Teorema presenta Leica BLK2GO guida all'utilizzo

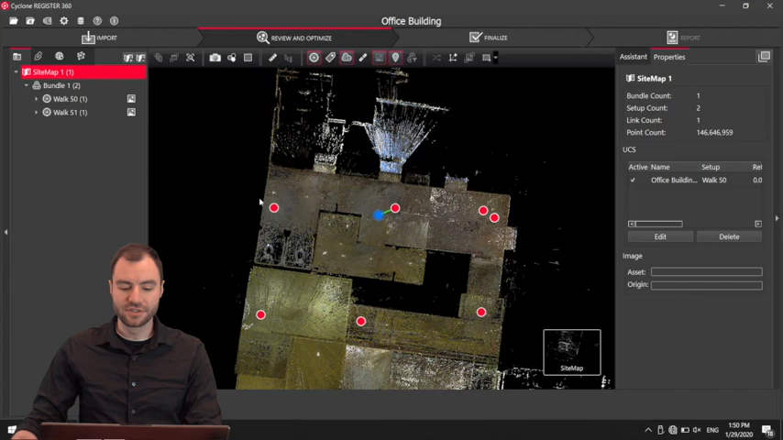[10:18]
I have a link here between these two.
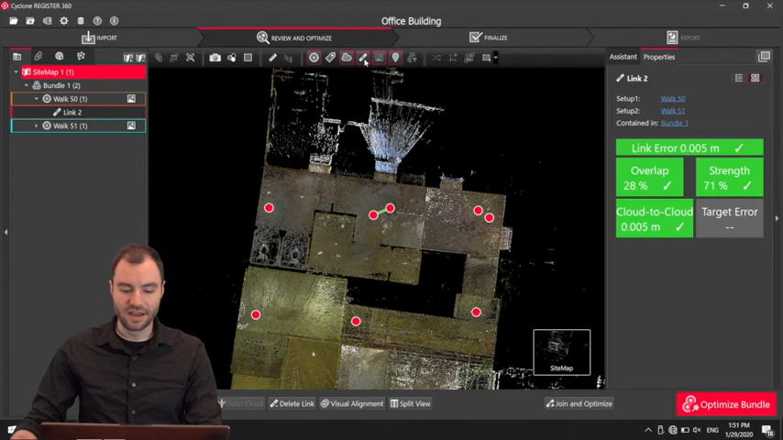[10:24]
I can toggle this link on and off, and now I just have a single bundle. Everything's connected.
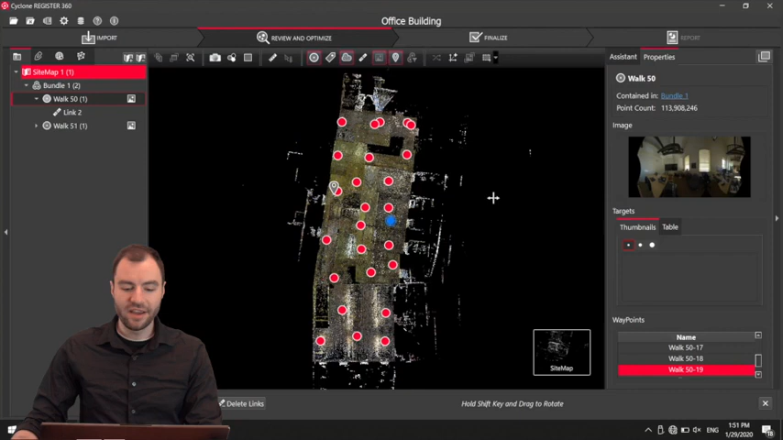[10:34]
All right, so before I hand this off to a client, there are a couple things that I want to clean up here. I definitely want to delete all the points outside the windows.
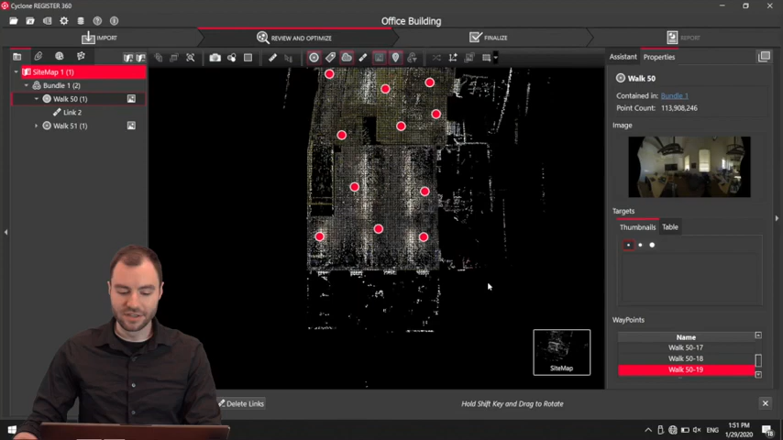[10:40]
You can see I captured a few things on both sides outside the windows.
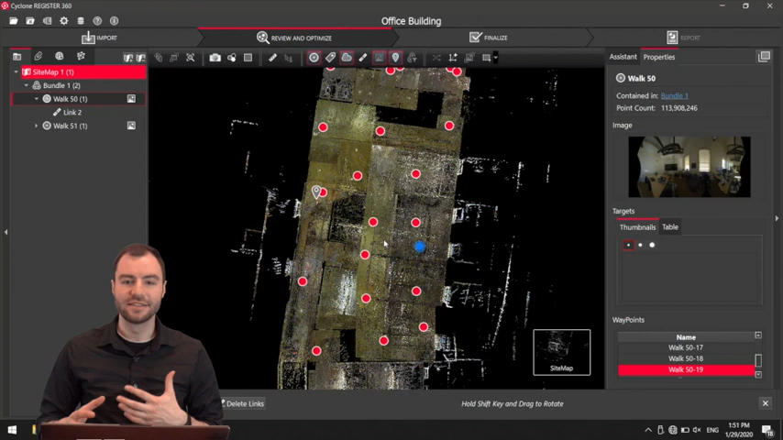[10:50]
This data is definitely not going to be reliable because the laser was going through a window, so I'm going to go ahead and clean that up. There are a couple ways I will do this.
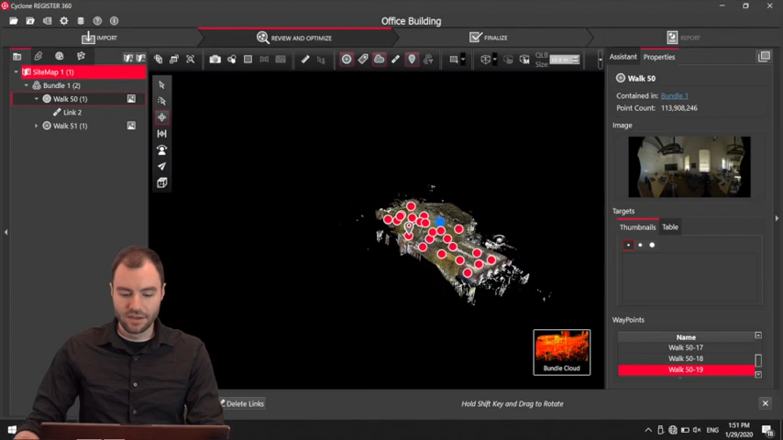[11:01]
First, I'm going to toggle off all those red dots, and then I'm going to use a limit box to kind of limit off this by different floors.
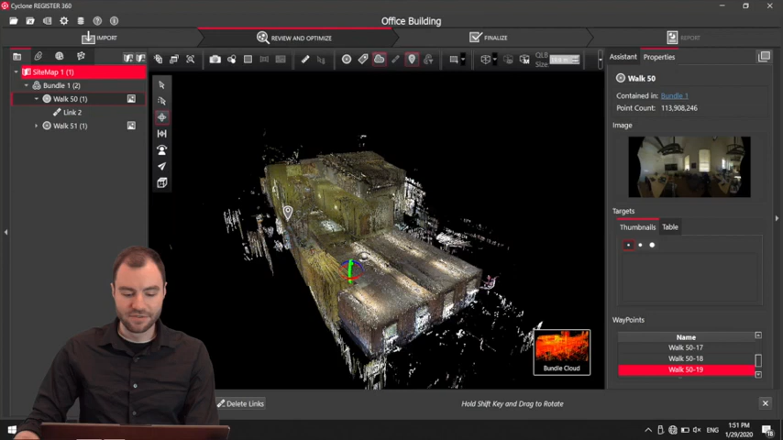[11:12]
So I'm going to toggle on a limit box here. Let's say create limit box. And then the limit box feature is pretty cool, so as I hover over one of these sides, I can click and drag this over. I'll drag it about there, and then I can do that for each of these sides.
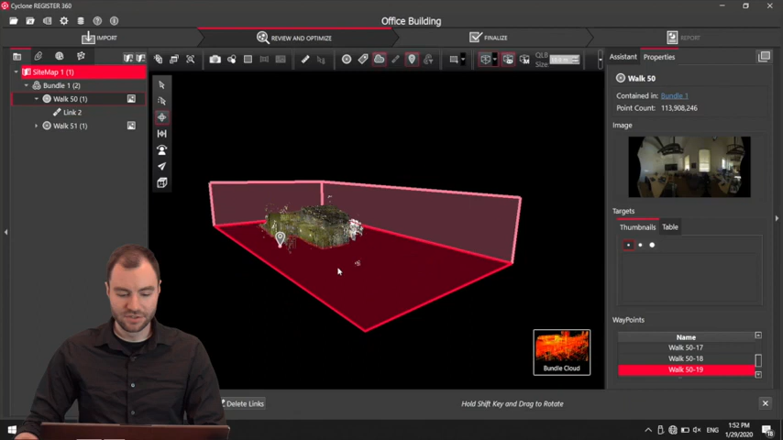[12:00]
So now what I want to do is just segment this off by floor, so it just makes it a little bit easier to clean.
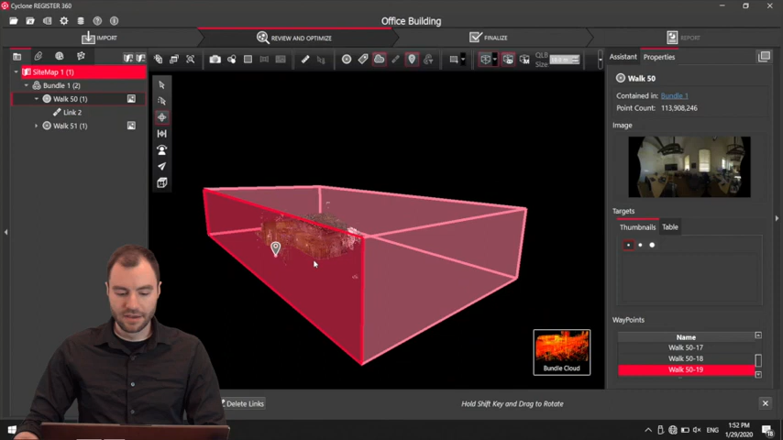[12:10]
And then if I want to just hide the limit box really quick, there's this limit box visibility thing here. I can just toggle that off.
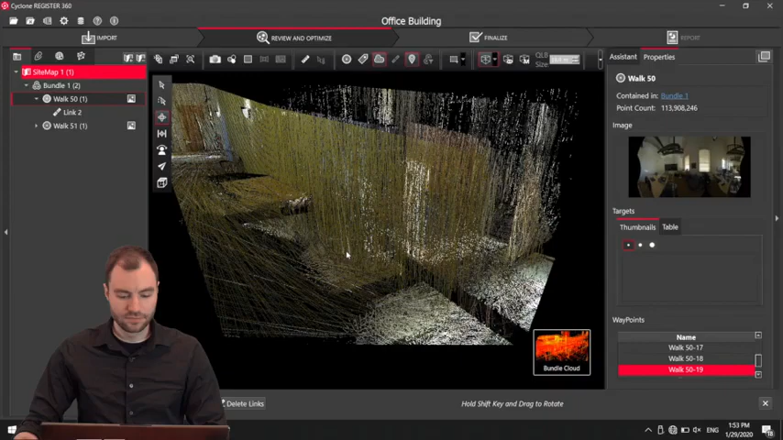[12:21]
Now what I can do is view this from the top,
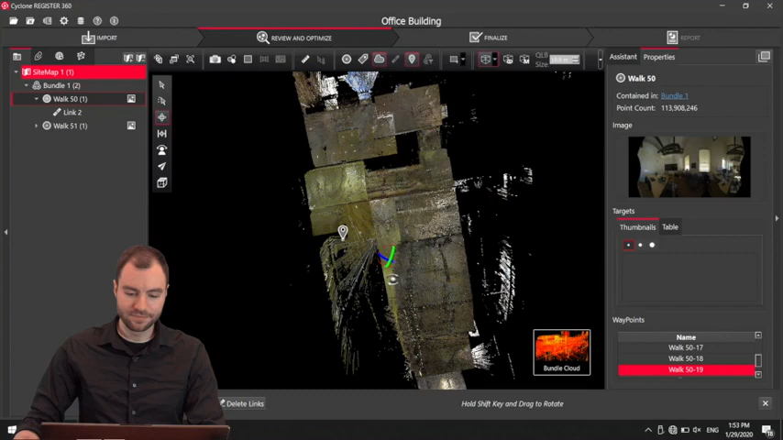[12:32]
switch to orthographic mode, and then start deleting everything outside the windows. To delete, I'm going to use the fence tool here.
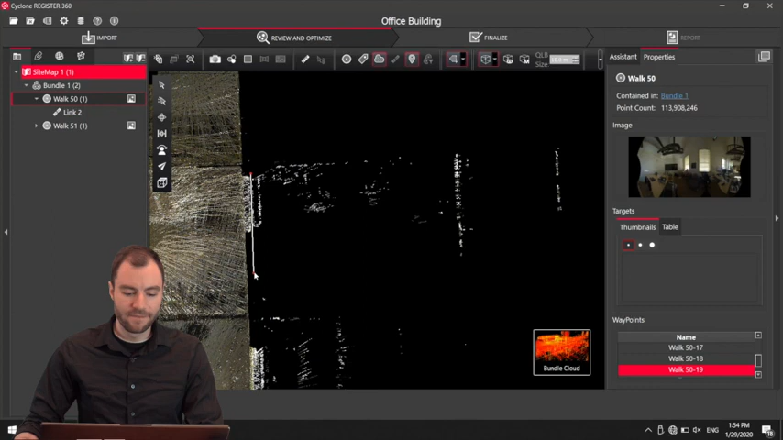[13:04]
If I choose the polygon, now it becomes the default. So I can use the F key to toggle the fence tool, and it'll always be the polygon. So I can click to drag a fence. I can also just hold and drag, and I have a little more flexibility there. Then it highlights all the points inside the fence,
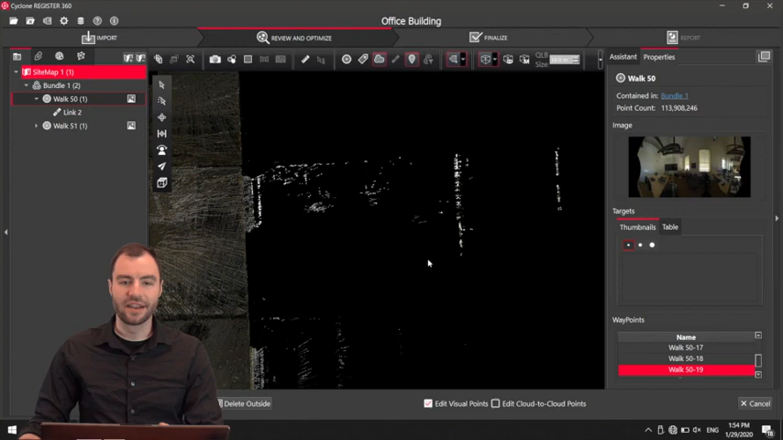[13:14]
and then I can choose to either delete inside the fence or delete outside.
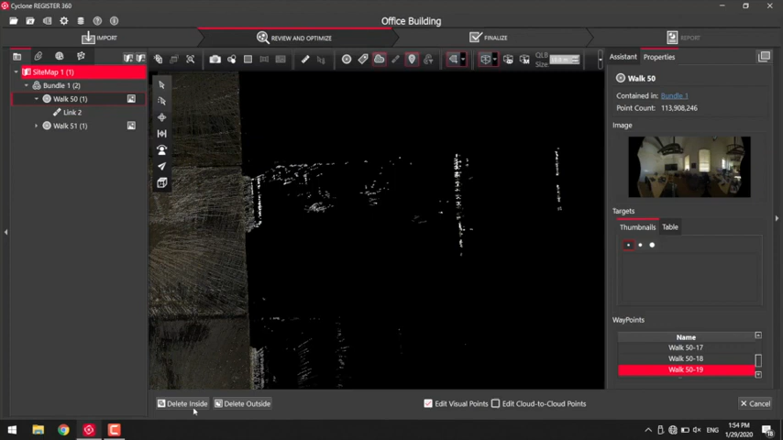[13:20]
In this case, I want to delete all the points inside that fence. So I can go ahead and keep doing that.
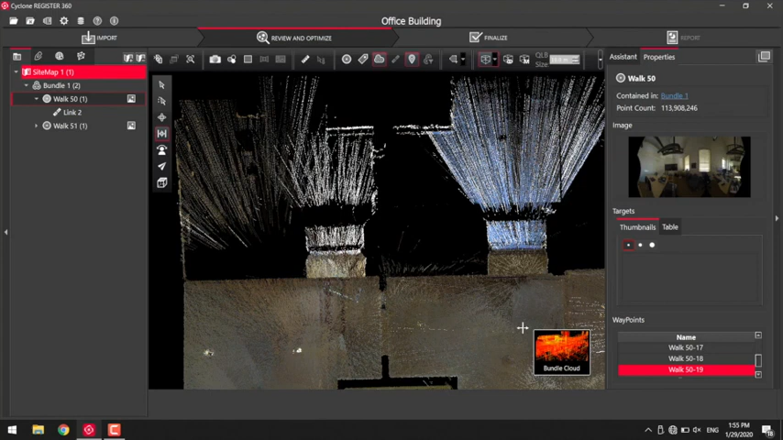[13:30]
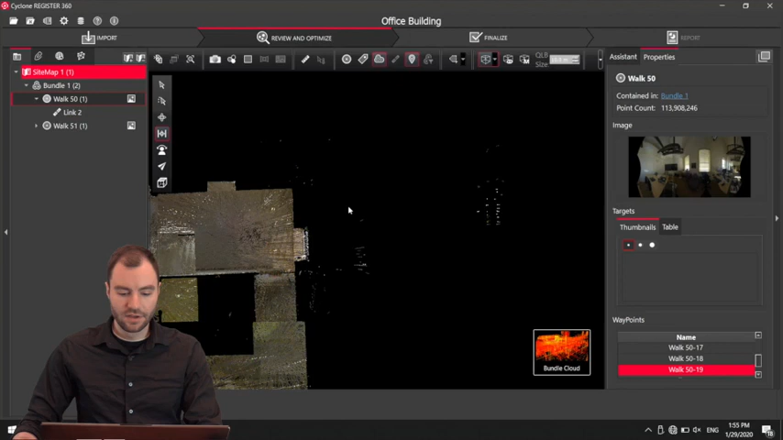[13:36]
Another thing that might be helpful is sometimes the points might be dark against this black background.
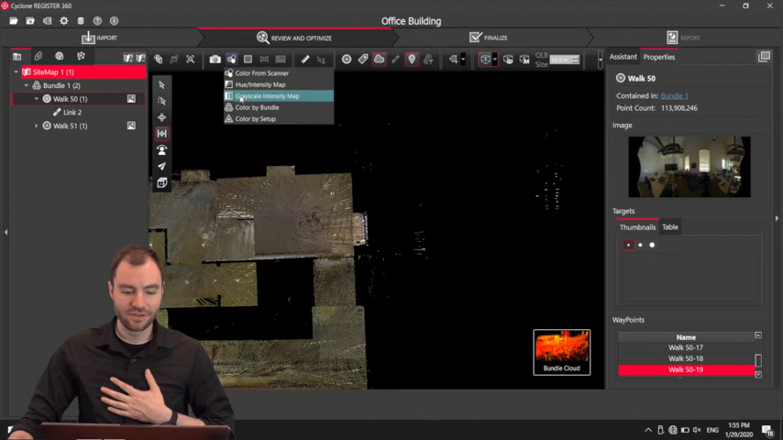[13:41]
So I can go ahead and change the point cloud colors to hue intensity. So now everything is kind of brighter against the black background, so it makes it a little easier to see. This room, I wasn't able to get. The door was just open, but we weren't able to get in there.
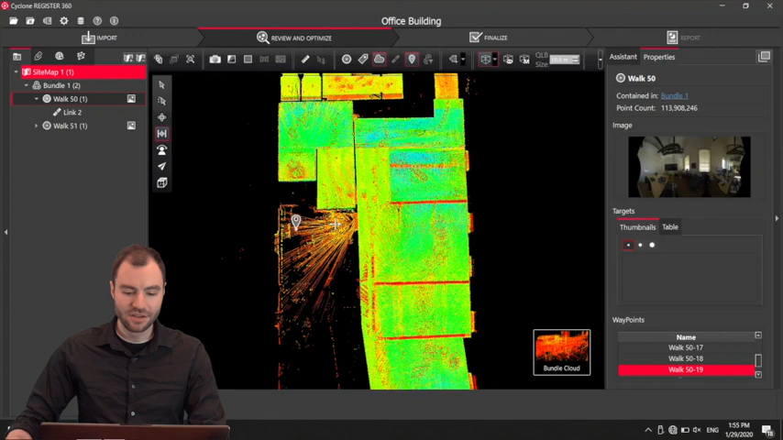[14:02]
So I'm going to delete that. There's also a shortcut to delete inside. It's Shift-I, if you don't want to keep hitting that button.
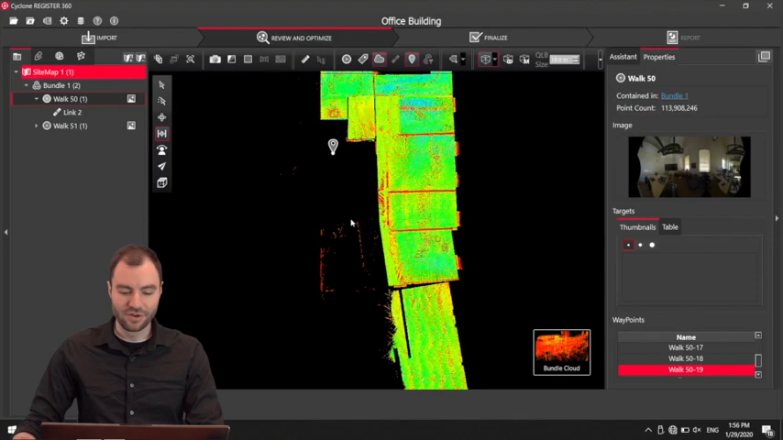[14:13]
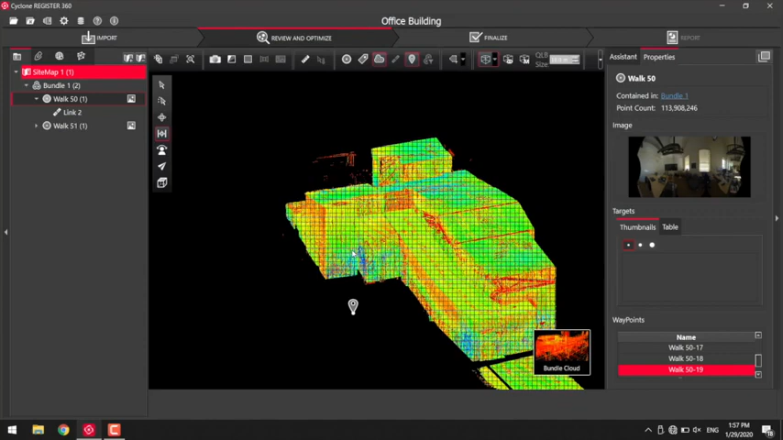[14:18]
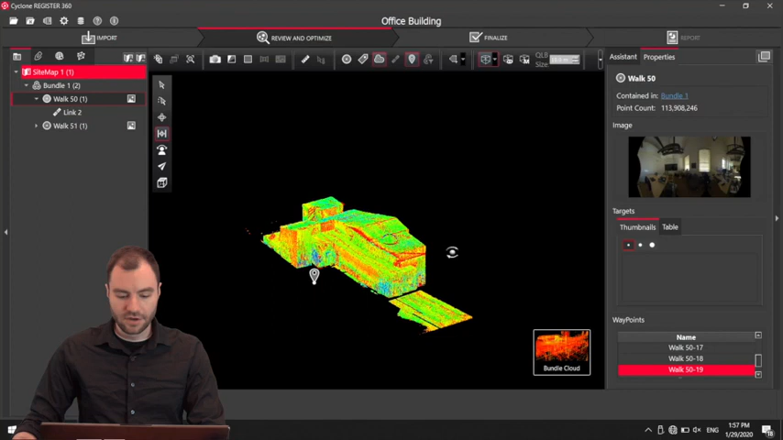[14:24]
Okay, this looks pretty good for this level. So now what I'm going to do is toggle that limit box back on.
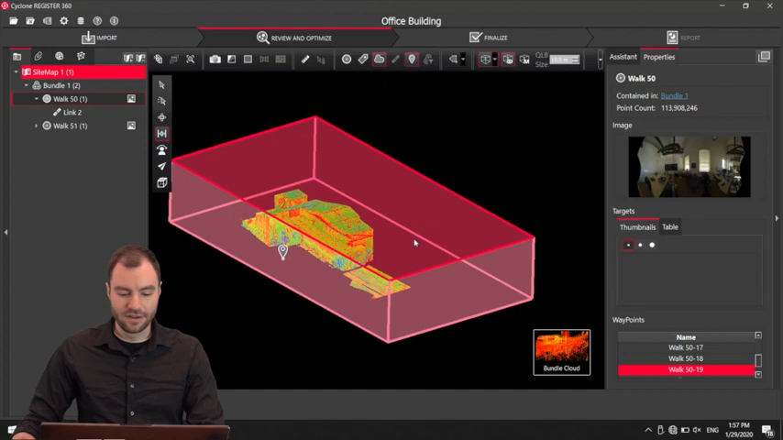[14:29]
I'm going to drop the top level down to about where the first level is,
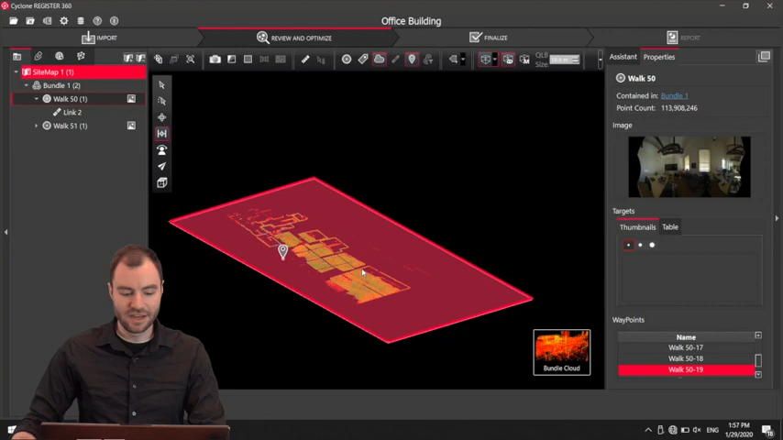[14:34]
and I can just go straight through until
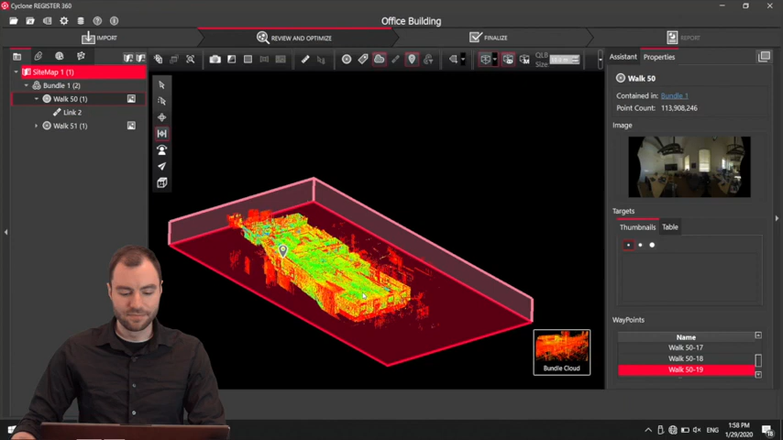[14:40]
it opens up in the other direction so I can see the bottom level now. I'm going to toggle that back off.